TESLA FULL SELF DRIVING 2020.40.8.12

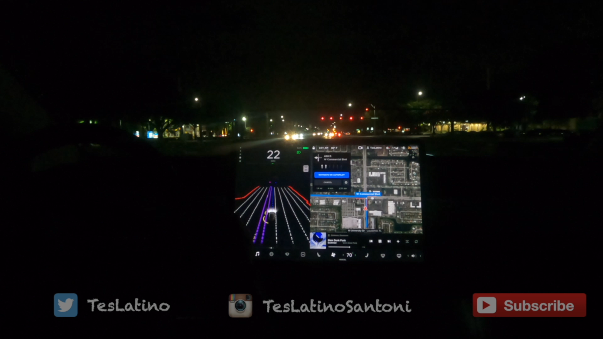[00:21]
okay we left the neighborhood we're gonna go to a location activate the navigation the light turned green wow it saw it from further away that's new
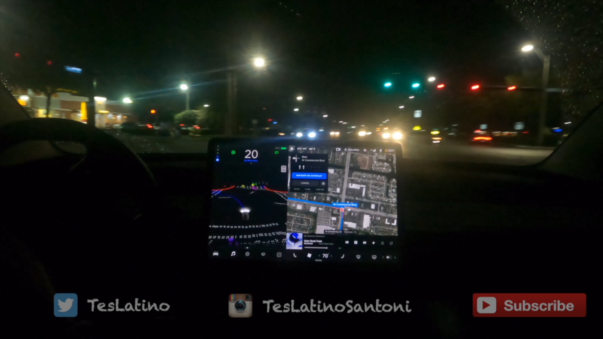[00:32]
maybe not maybe it's the same okay nice nice isolations nice smooth acceleration okay there's some water here just got rained on by sprinklers wow this looks really sweet
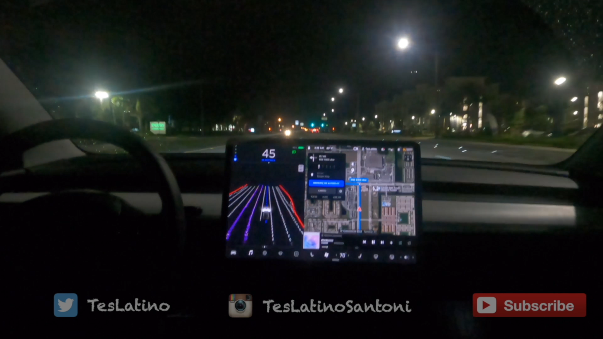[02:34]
so far it looks nice it feels i want to say smoother slightly better so we're almost at the location where we're going and i guess i'll turn it off after the left turn because after that there's not gonna be any more to do because the navigation just takes you to the area
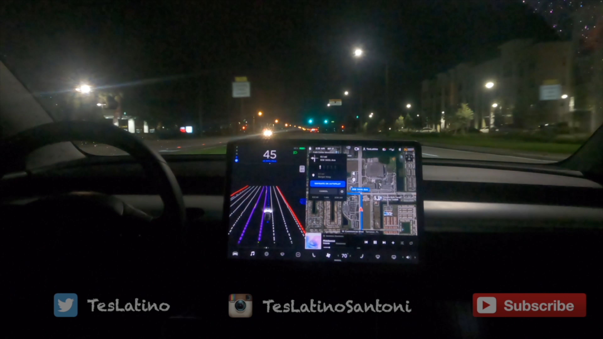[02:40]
i think i don't think it's gonna go inside yeah it stops right there so the car's gotta make this left
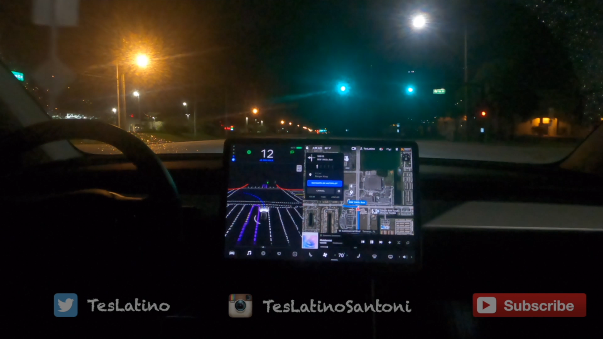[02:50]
and then the navigation will be over and it's doing it really nice very nice that's it that's it love it thanks for watching guys talk to you later take care peace now let's see how it does this intersection here that was a little bit weird before
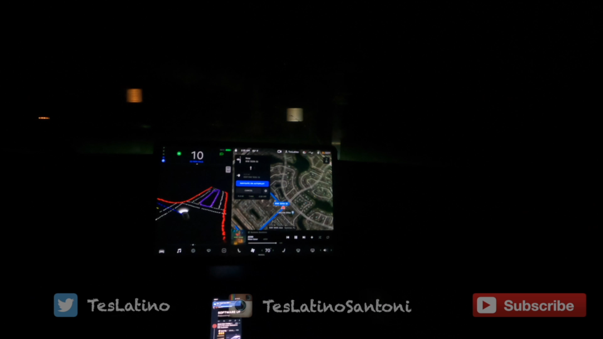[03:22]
okay oh wow it lined up with the with the name perfectly better be wavy
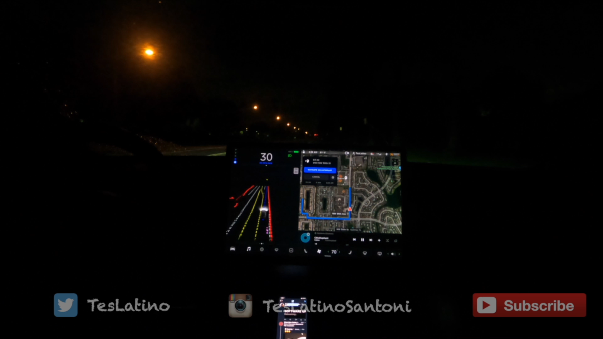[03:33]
oh there was a tree on the on the road there's another one let's see if it avoids it yup holy crap it avoids obstacles big time